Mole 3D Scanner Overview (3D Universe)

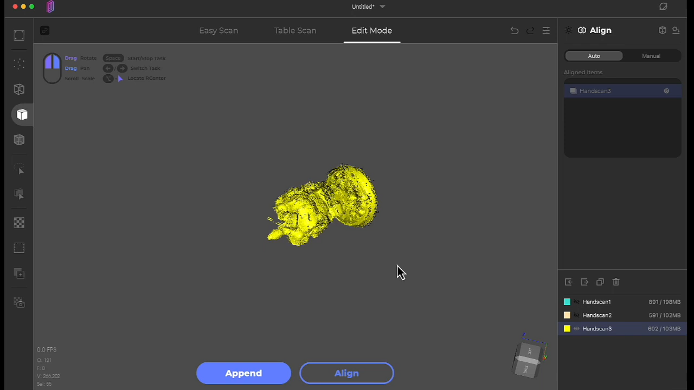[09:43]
Okay so now we have three scans which you can see down here and I can turn all three of them on.
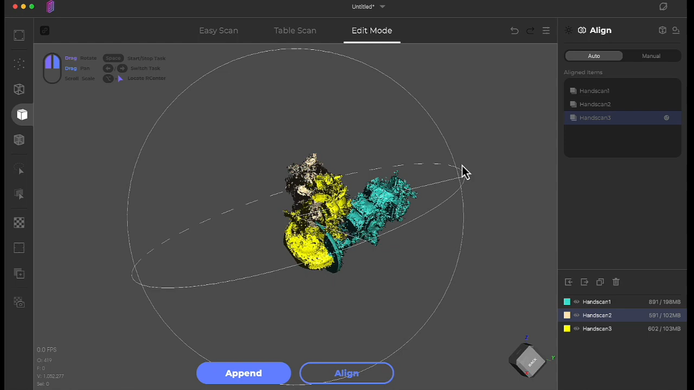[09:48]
You'll see that they're completely in different alignments as we would expect because that's just how they were captured.
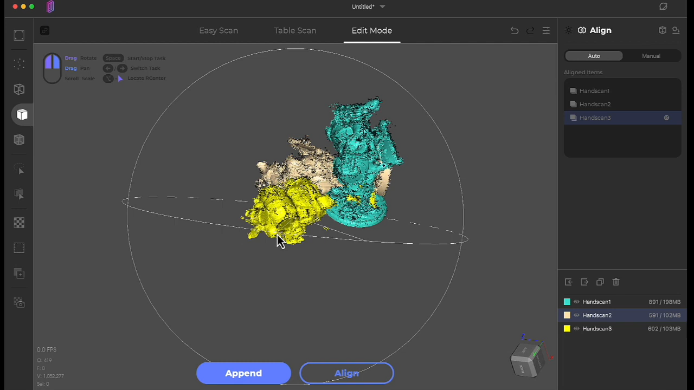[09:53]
Now I will click on align and it's going to try to do an automatic alignment.
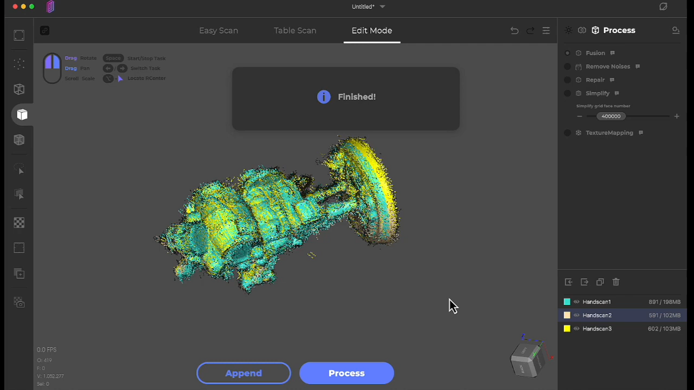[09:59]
And in this case it looks like it did a pretty good job.
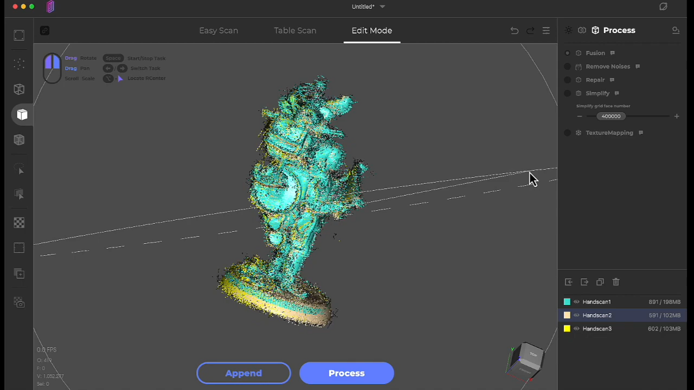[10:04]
Everything does look like it's pretty well aligned. If that had not worked you do have the option of doing a manual alignment. And that's a process wherein you basically pick three points on the object and you pick those same three points on each of the scans and then you click manually align and it will go ahead and align according to those points that you selected. It's a very powerful mode of alignment for when that automatic alignment option doesn't work. Now over here in the process screen you have options to choose from.
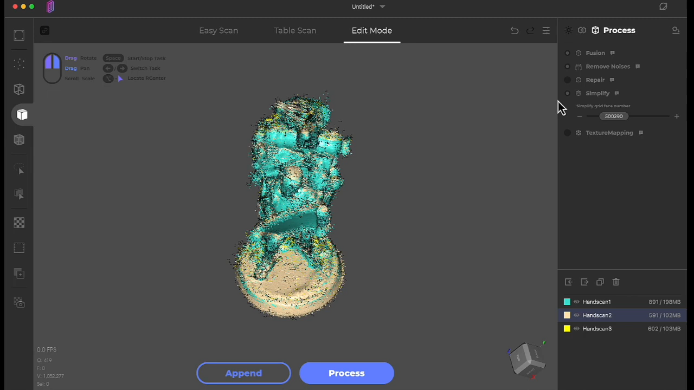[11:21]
So I'll go ahead and turn on simplify and let's use a target of around half a million faces. That should still give us a pretty good resolution model. So with those options checked I'll go ahead and choose process, give it a name,